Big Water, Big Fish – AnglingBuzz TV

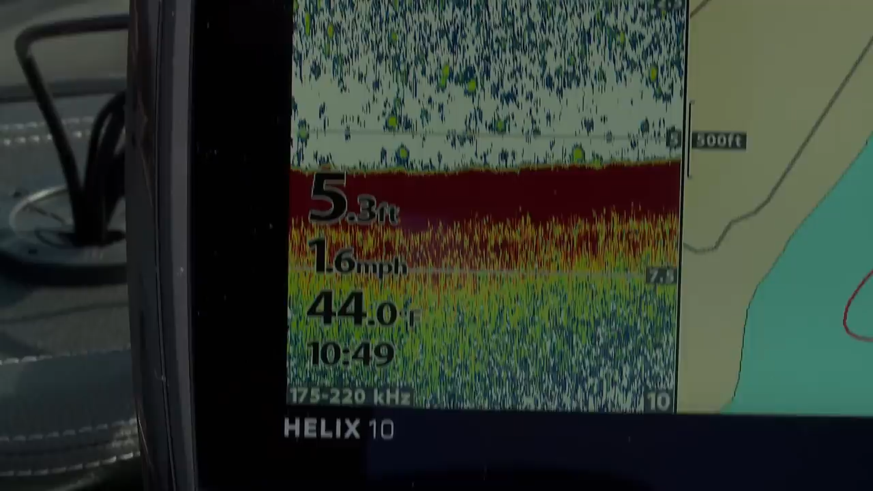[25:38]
On screen: depth 5.3 ft, water 44.0°F, speed 1.6 mph
The reason they're here is this water warms up faster than anywhere else. Right now, we're fishing 43 degrees.